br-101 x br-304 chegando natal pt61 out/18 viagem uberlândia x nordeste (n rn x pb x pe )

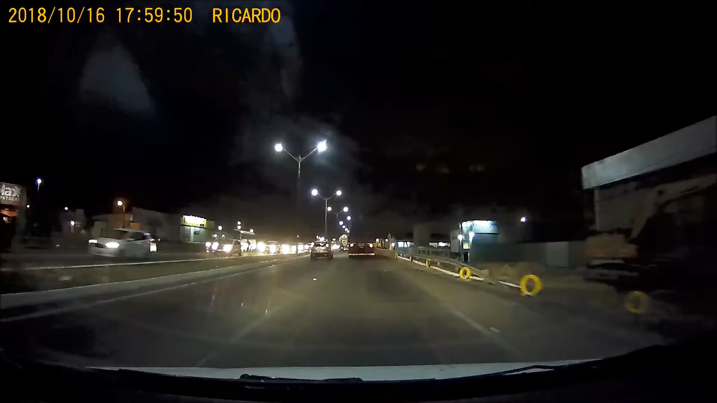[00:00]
Pessoal, BR-101, já estamos em Parnamirim. Vamos sair agora da BR-101. Aliás, vai ter agora o trocamento da BR-101 com a BR-304, que leva ali para Mossoró, para Canoa Quebrada e acessa Fortaleza. E aí nós vamos pegar a 101 já sentido dentro de Natal, né? 6 horas, ó. Bateu em cima da nossa programação, né?
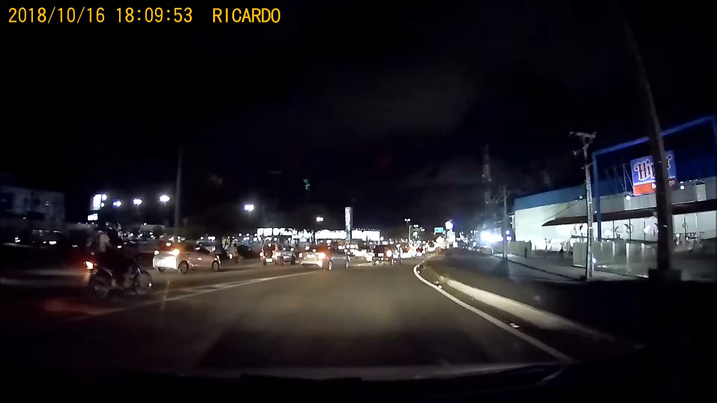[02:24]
200 metros. Dá o acesso à Ponta Negra e agora pegar a marginalzinha aqui da Ponta Negra, né?
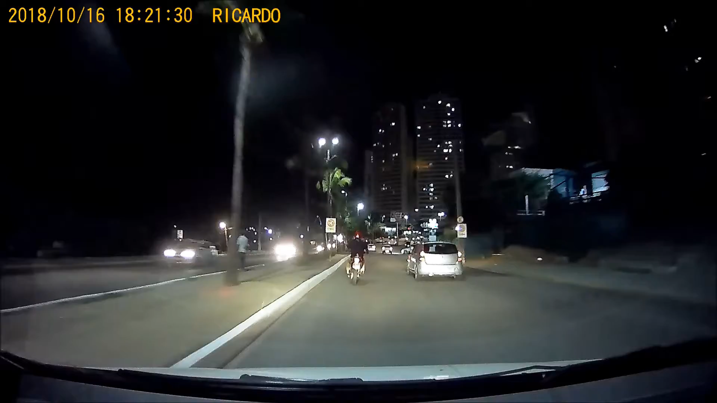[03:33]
Sai agora dessa principal aqui e vai acessar a pousadinha. Entre à esquerda na rotatória, pegando a terceira saída.
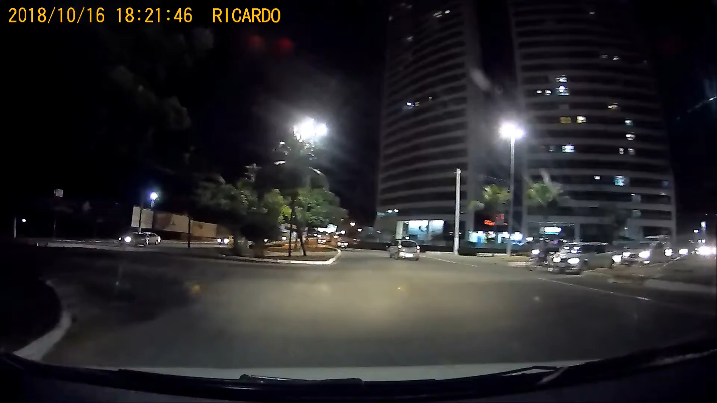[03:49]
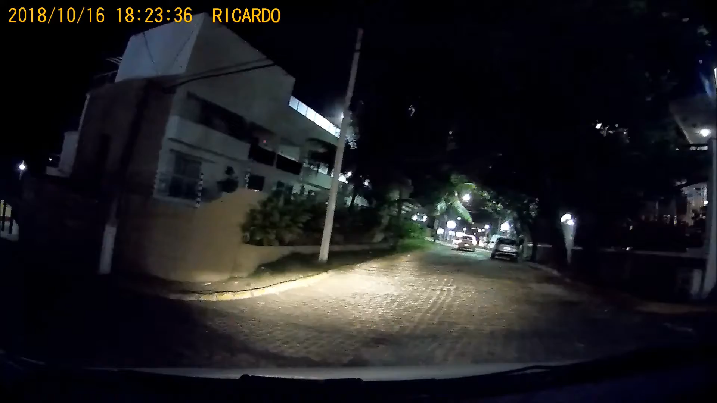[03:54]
Entre na próxima à direita. Em seguida, chegue ao destino à esquerda.